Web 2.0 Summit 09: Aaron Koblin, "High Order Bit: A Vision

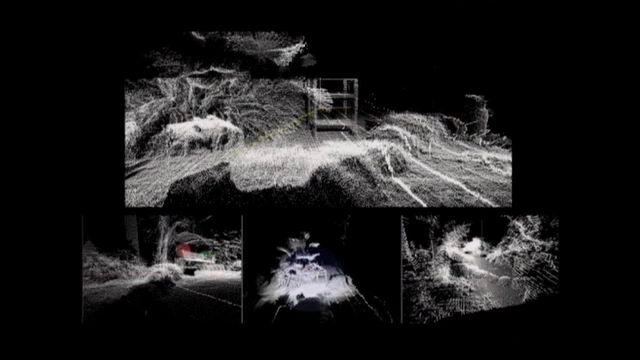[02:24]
Some of the images look like this, sending robots through scenes, actually getting point data and creating 3D geometry.
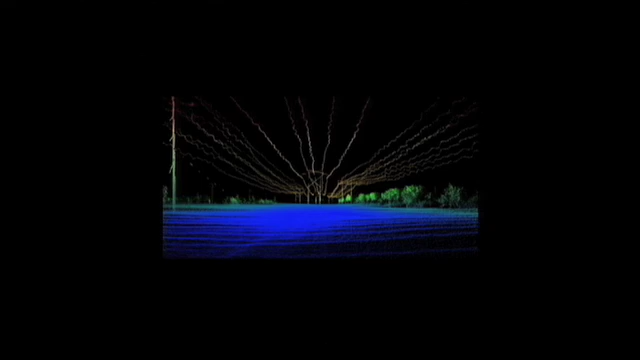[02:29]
To make a long story short, I used this process with a director in L.A. named James Frost to create a music video for Radiohead.
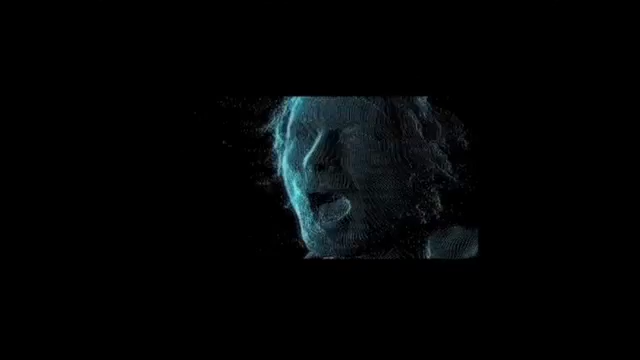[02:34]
We basically created a video without video, where we were just taking 3D point
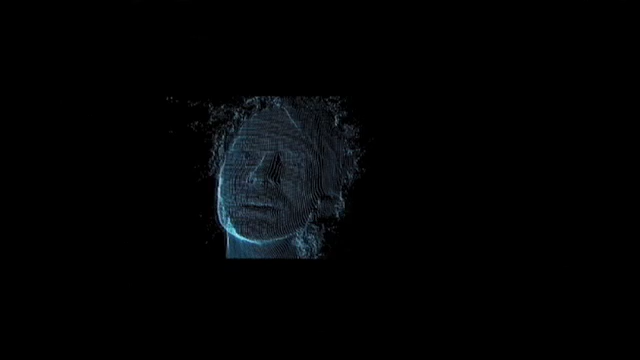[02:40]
data and rendering that out in a lot of interesting ways. But not only was it us that was rendering out in interesting ways,